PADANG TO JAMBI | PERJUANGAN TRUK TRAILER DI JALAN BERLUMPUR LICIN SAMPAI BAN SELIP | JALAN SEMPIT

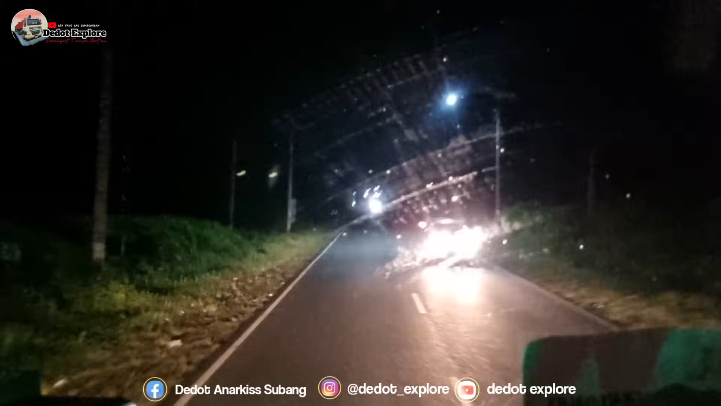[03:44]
Berangkat lagi guys, cuacanya gerimis-gerimis santuy.
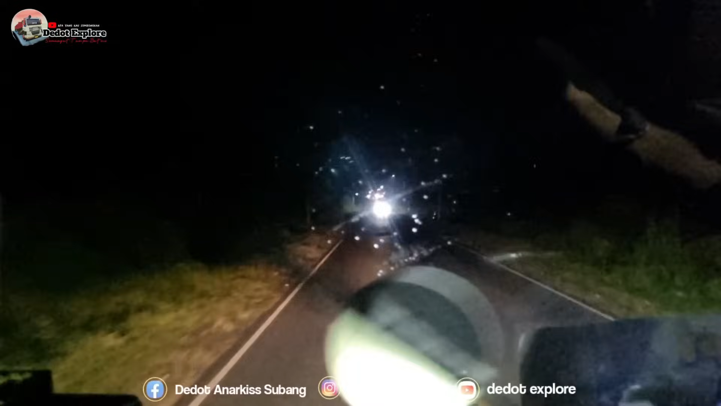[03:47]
Kita jalan merayap terus,
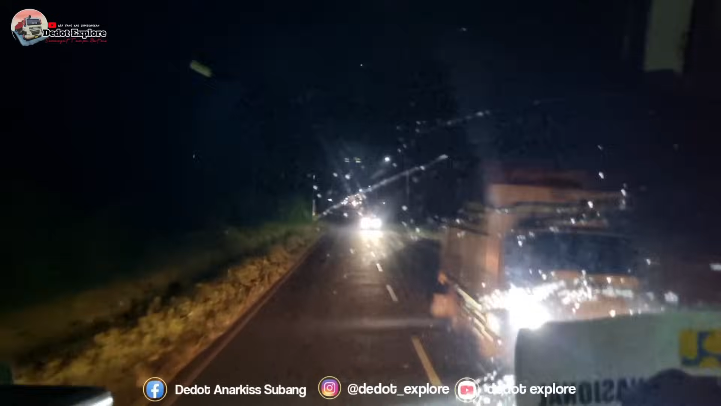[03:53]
jalan-jalan 60. Gerimis, jarak pandang terbatas.
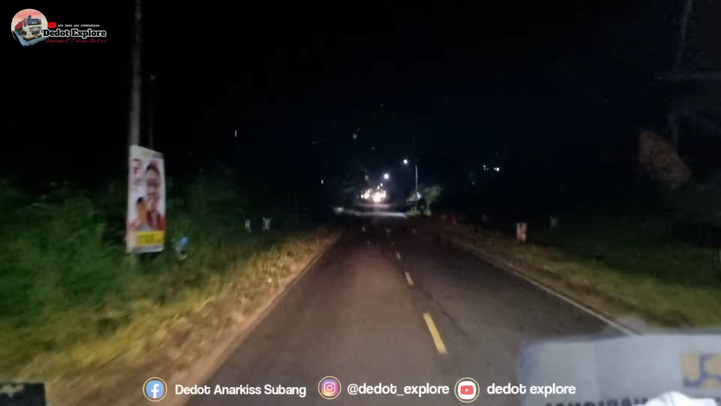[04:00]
Aduh, di portal guys, sapi. Ah, gitu minggir.
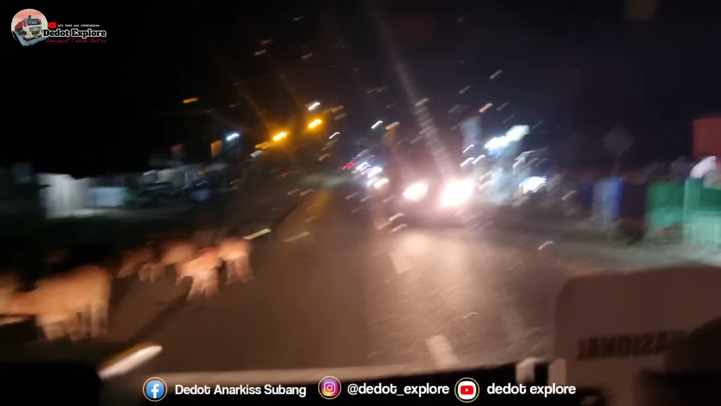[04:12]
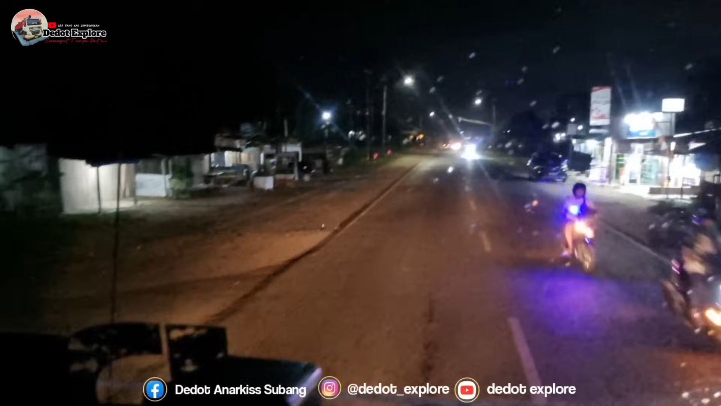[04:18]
Begal guys. Aduh, malam masih keliaran. Hujan lupa pulang apa? Gelap dia matanya lah. Udah bingung kali mau pulang kemana? Lu sih ngajak main jauh-jauh katanya. Kan udah gue bilang mau maghrib pulang. Di terminal. Tipe A.
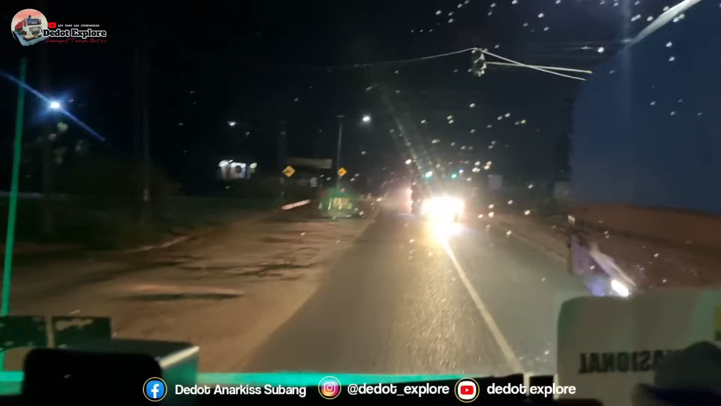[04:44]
Kita ngambil kiri nih guys, ambil kiri
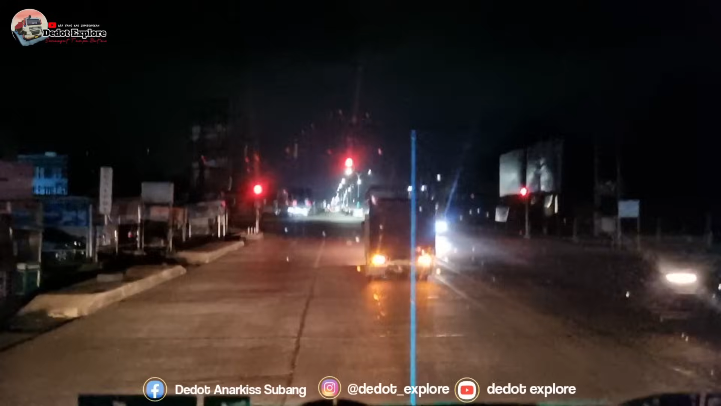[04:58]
Kiwo. Lurus mah. Jalannya enggak bisa katanya. Jam-jaman, guys. Kalau mobil gede malam baru bisa. Katanya enggak bisa jalannya ambrol, Bang. Oh, iya.
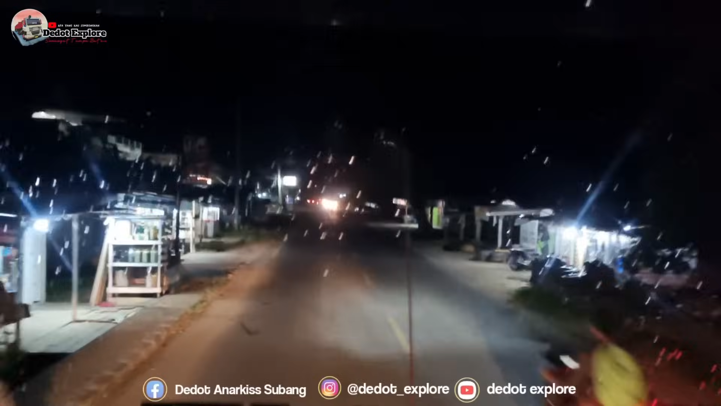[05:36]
Guys, jalannya kecil banget. Papasan tuh udah ngekris. Ngekris banget. Mana mobilnya juga pada ngambil jalur yang kanan terus. Mobil yang lebar malah kayak yang kosong. Iyalah. Kalau kita kan mobilnya kecil. Jadi harus mepet kiri.
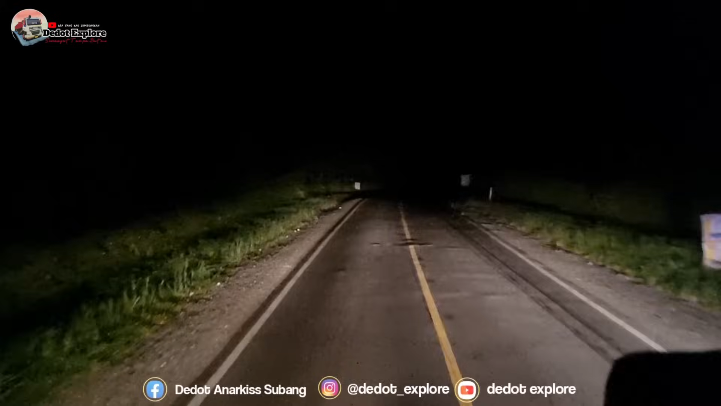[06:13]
Pulak kelok, guys. Sepi lagi. Ngeri. Yang bikin ngerinya tuh ngeri tekor. Iya, ngeri tekor terus kesorot sebatas lampu doang gitu. Ngeri serempetan. Enggak, yang ini penampakan.
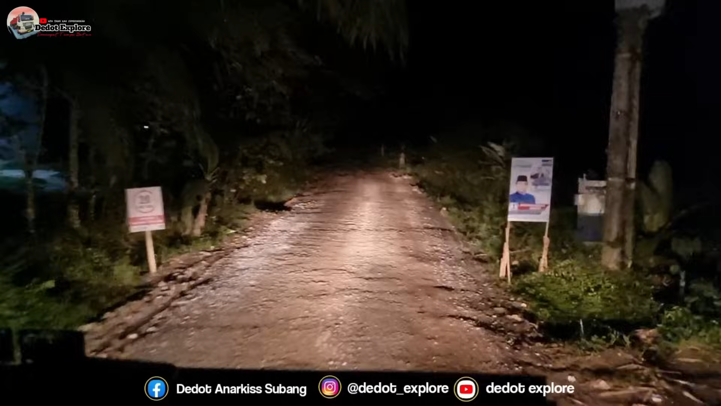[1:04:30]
Aduh, istimewir wong. Di depan gak bakal ada sinyal ini. Ngeri masih. Turunan ini. Basah nanti di sana nih, ngerinya nggak kuat naik selip.
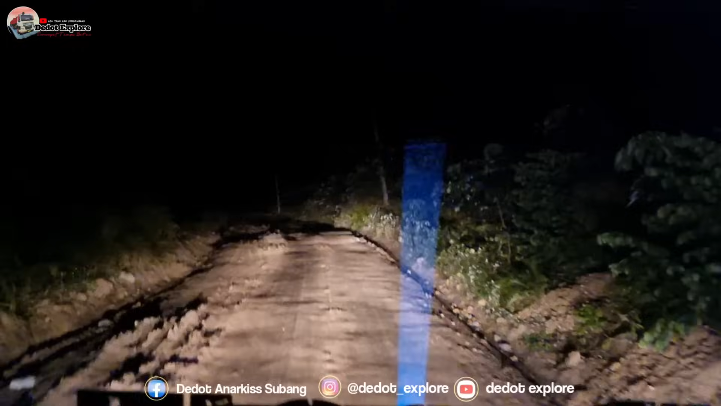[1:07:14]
Basah kan? Basah. Ambles ya. Lorot pinggir mah. Muatan berat tiap hari lewat. Ih, jalannya. Hajur dong. Jam 4:30 subuh.